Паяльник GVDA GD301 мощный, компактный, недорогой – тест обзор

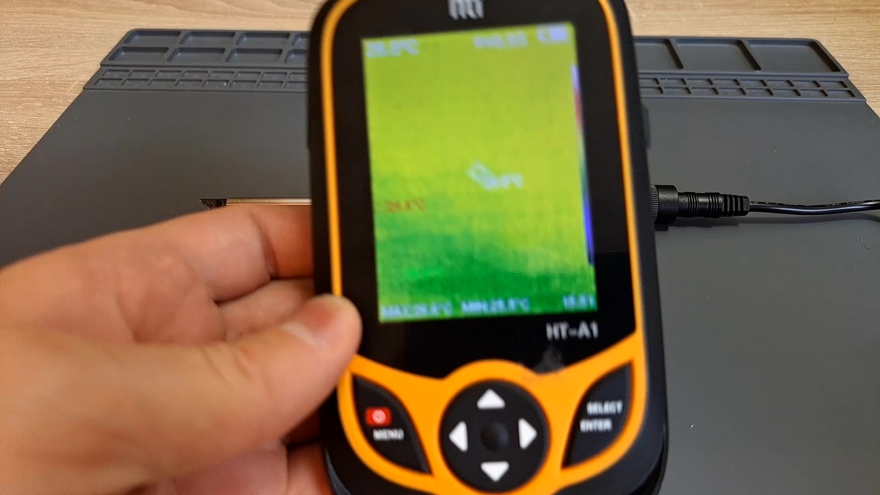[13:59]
приблизительно полчаса паял паяльником на температуре 400 градусов и смотрим температуру рукоятки в зоне где мы держим
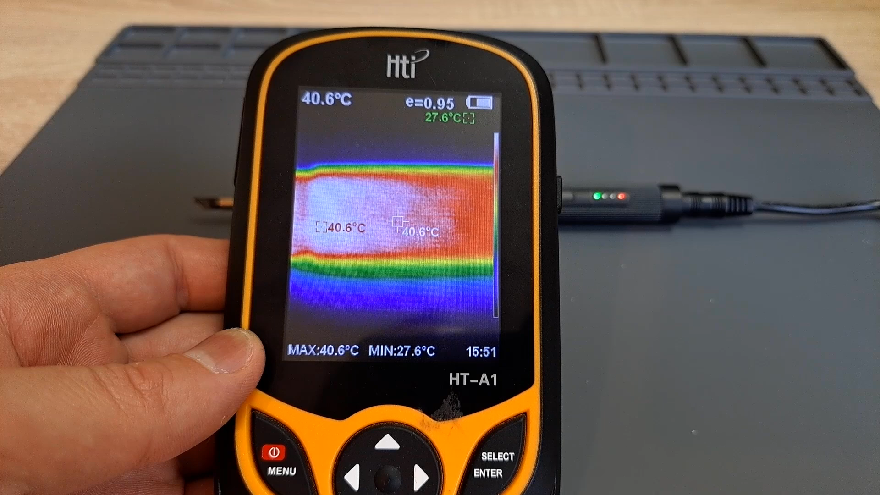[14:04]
On screen: spot 40.6°C, max 40.6°C, min 27.6°C
приблизительно 41 градус вполне приемлемо при
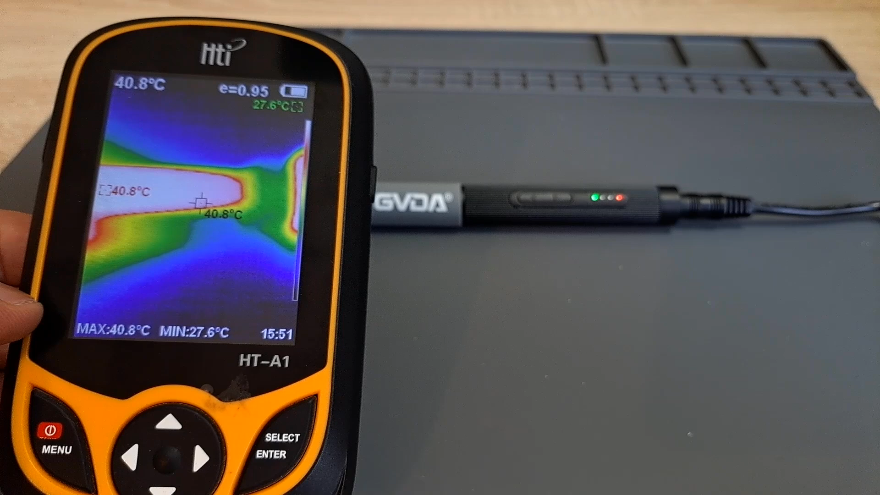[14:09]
On screen: spot 40.8°C, max 40.8°C, min 27.6°C
том что жало 400
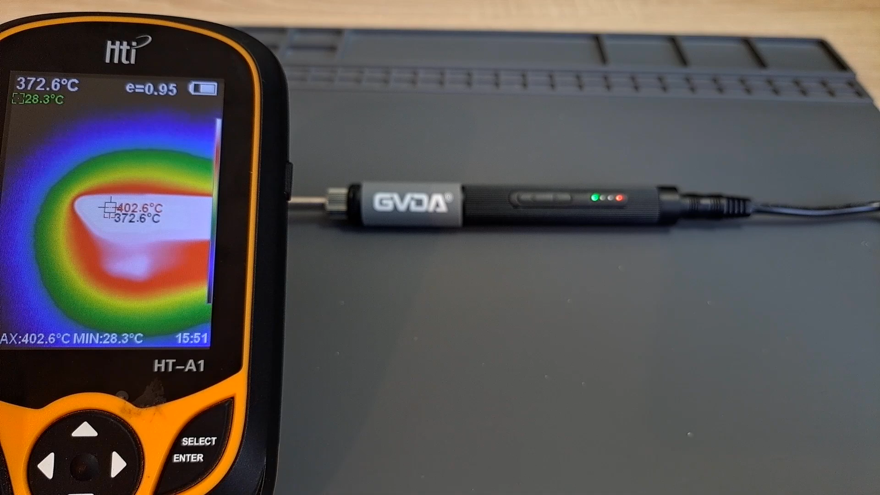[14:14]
On screen: spot 372.6°C, max 402.6°C, min 28.3°C
градусов от 402 градуса и
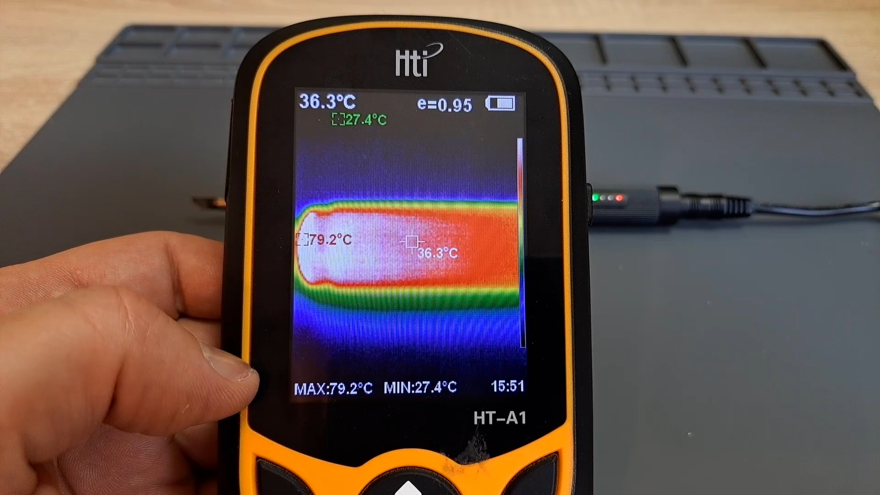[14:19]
On screen: spot 36.3°C, max 79.2°C, min 27.4°C
41 градус вполне комфортная температура для того чтобы держать паяльник